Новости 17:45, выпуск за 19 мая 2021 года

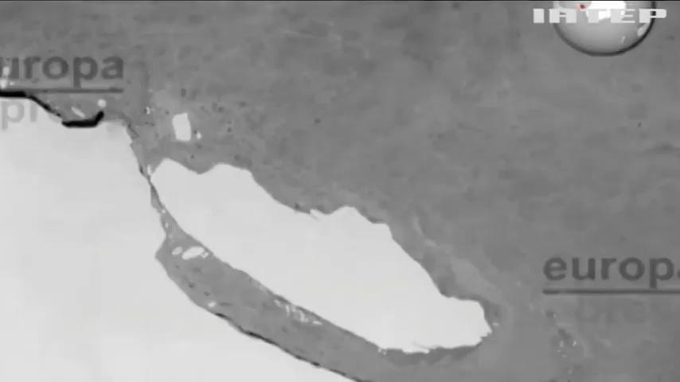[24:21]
Його площа приблизно 4300 квадратних кілометрів.
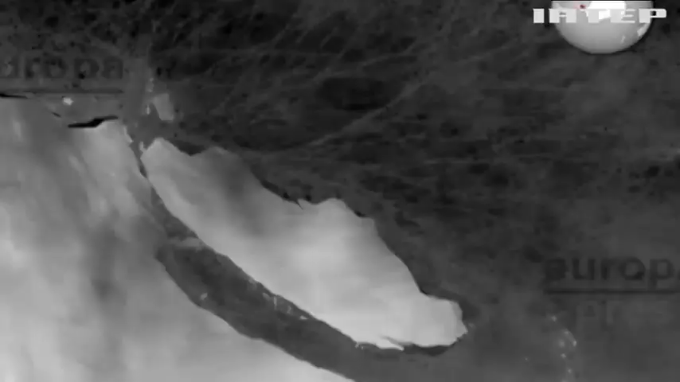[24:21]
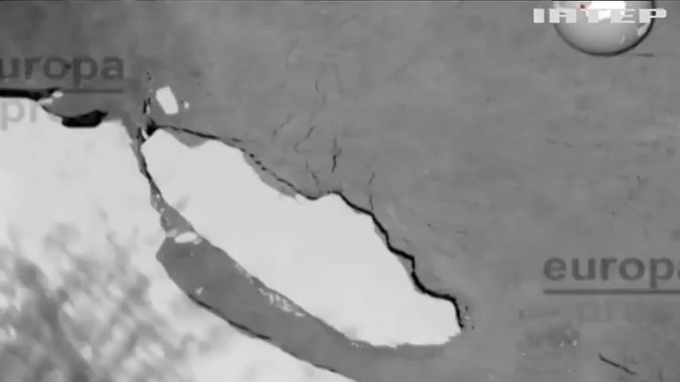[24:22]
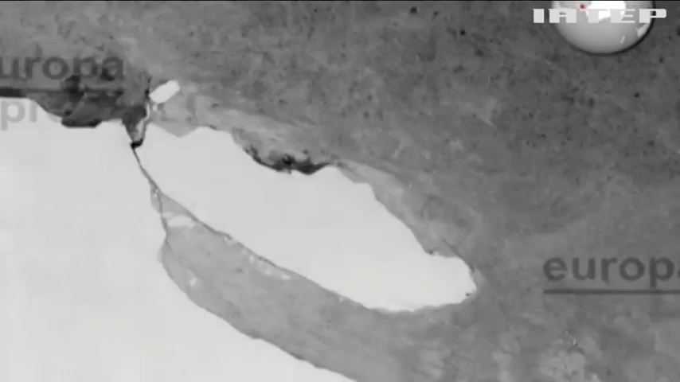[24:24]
Для порівняння це в п'ятеро більше, ніж Київ.